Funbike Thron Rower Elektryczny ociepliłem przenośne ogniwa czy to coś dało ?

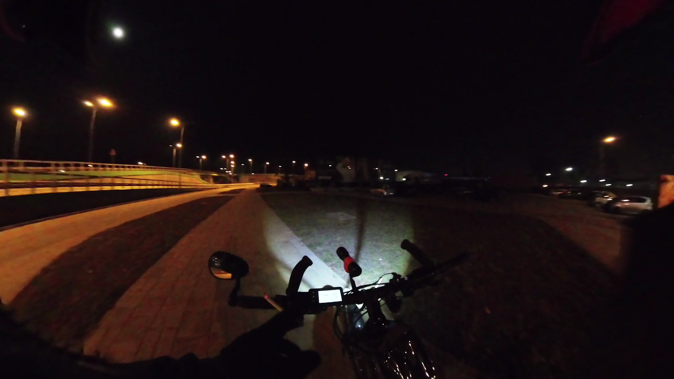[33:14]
Tamto ogniwo... Ocieplone tylko... Pianką... Przejechałem na nim... Trzydzieści kilometrów... I padło... Praktycznie... Znaczy... No... Jedna kreska zaczęła mrugać... Już... Ostatnia... A tutaj jeszcze... Widzicie... Trzy kreski... To jest... Ocieplone... I papierem... I... Kilka warstw...